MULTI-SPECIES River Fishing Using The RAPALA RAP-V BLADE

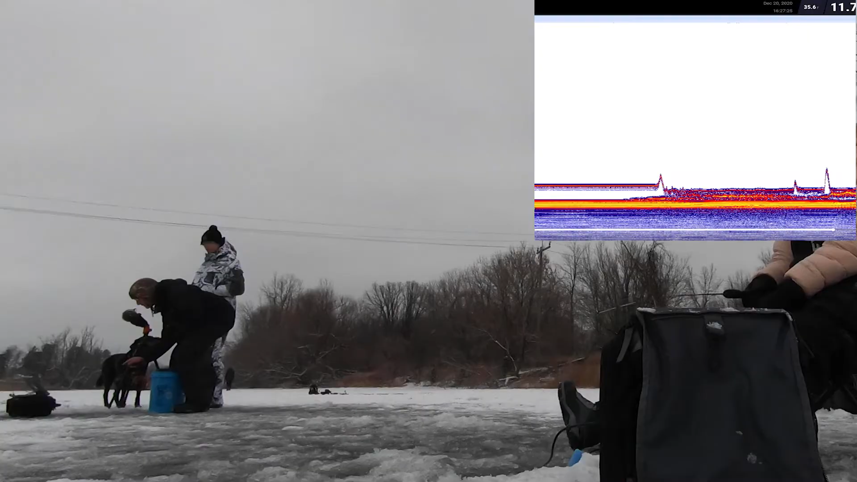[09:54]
He likes those aggressive ones. You see that? Do it again and then just like raise it slowly. Don't come down like as far. Yeah. He's just... Got him.
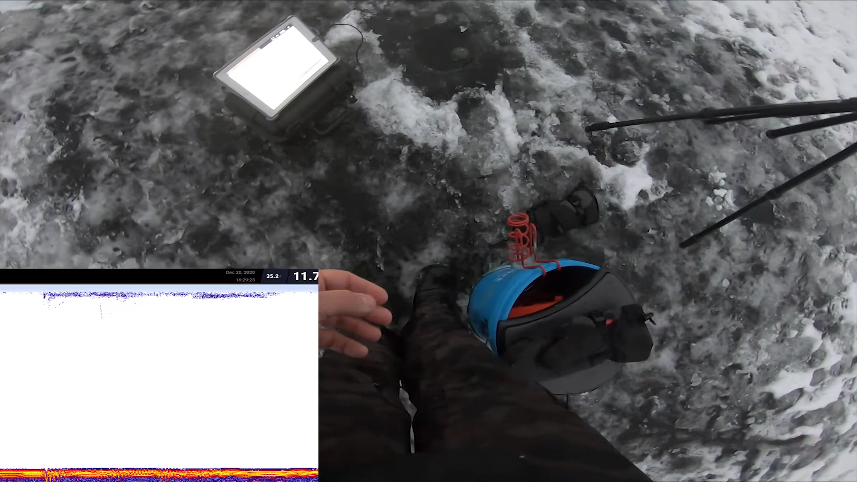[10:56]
That was a good minnow head on there too.
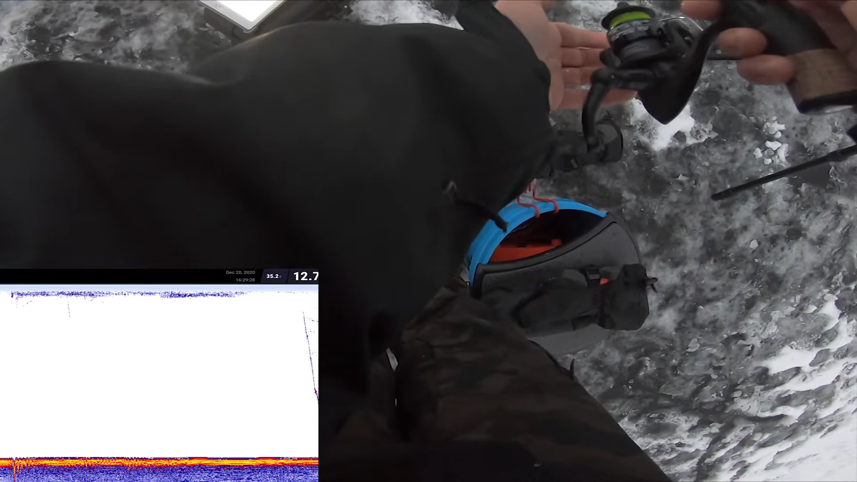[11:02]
Oh, another mark. Got him. Instantly, bro.
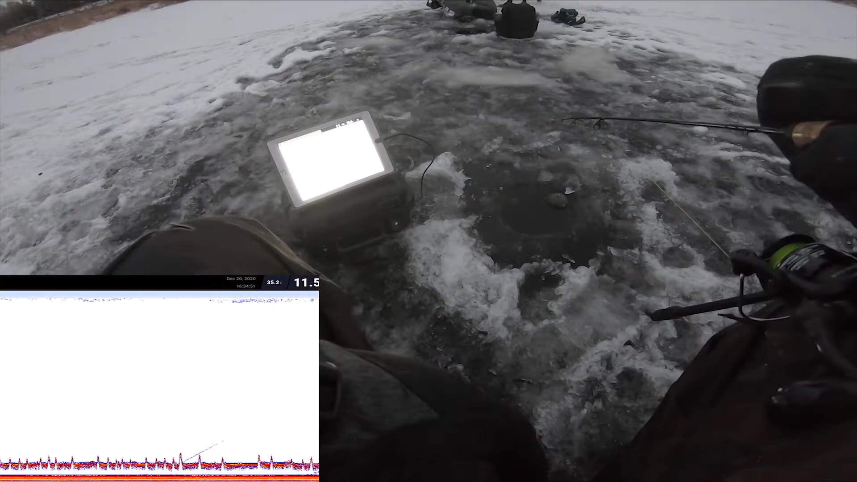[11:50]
Oh, oh, I'm marking. Taking my fish. I didn't wipe that hole for you. You can have this hole.
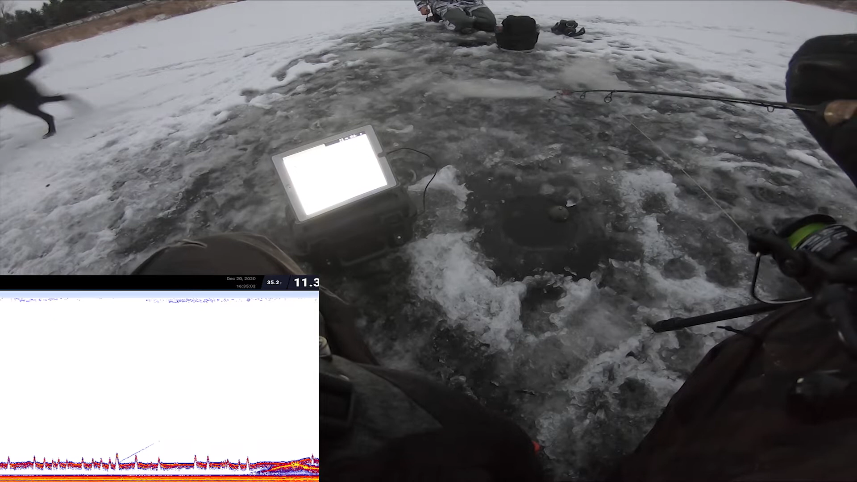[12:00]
I was the one that the fish actually looked at. He's all over me, Doyle. I'm doing that. And he seems to like it. I'm doing that right now.
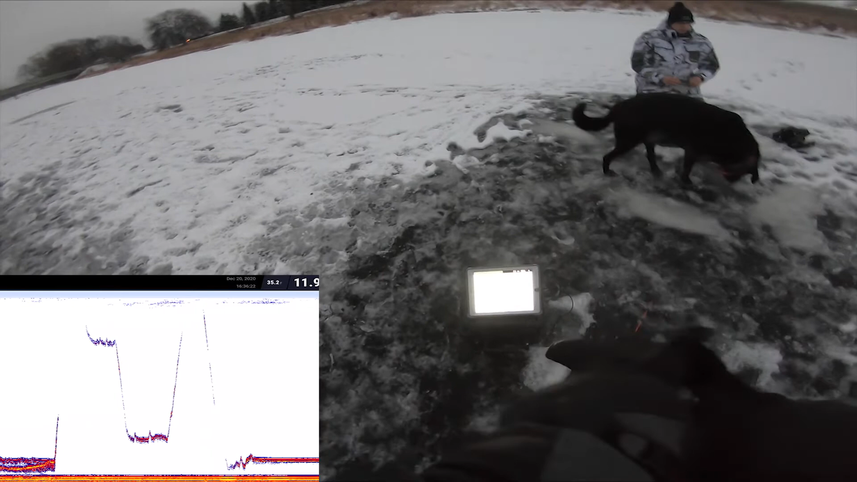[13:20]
Dang, man. Maybe my drag's too tight, too. Oh, I'm marking again. I'm marking again. Sit down, Fuma. Sit.